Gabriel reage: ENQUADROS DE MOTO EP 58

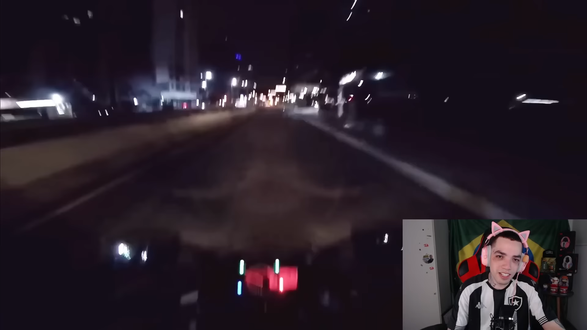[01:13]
Eita, bicha bruta da porra, mano. Dá até medo de acelerar o bagulho, mano. Ai, cara, com o alarme.
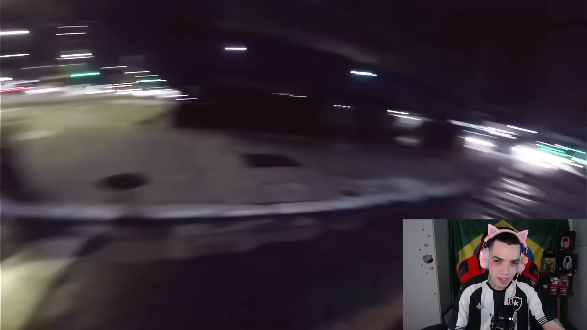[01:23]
Nossa. Faltou o alarme. E se encostar a polícia?
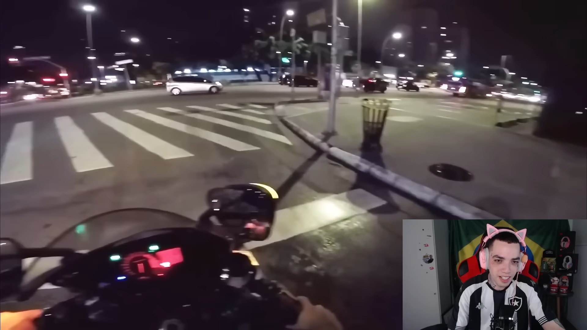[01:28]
Eita. Sistema de segurança desliga a moto. Nossa, vai ter que voltar empurrando a moto. Ih, mano, deu ruim. Deu ruim no E momento. Ele tá sem celular ainda pra avisar o cara. Vai.
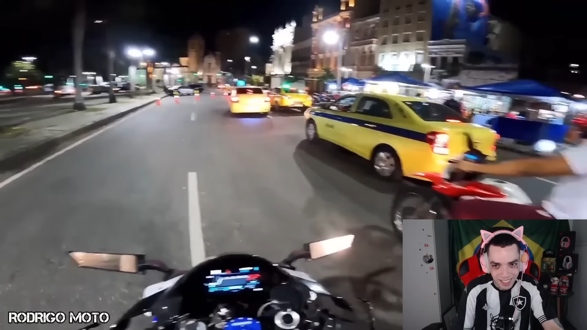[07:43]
Porque o Natan, rapaz, ele atrai em quadro, velho. E é capaz da gente acabar sendo parado pra fazer o bafômetro. Ela parou, não falei? Não falei, parou, sabia?
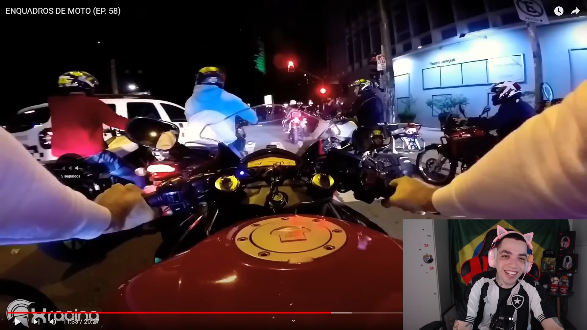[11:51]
Não, na moral. Quando a polícia fez isso aí, já era pra ele estar, tá, mano. Já tá metendo louco. Vixe, vai enquadrar. Ó lá. Foi demorar.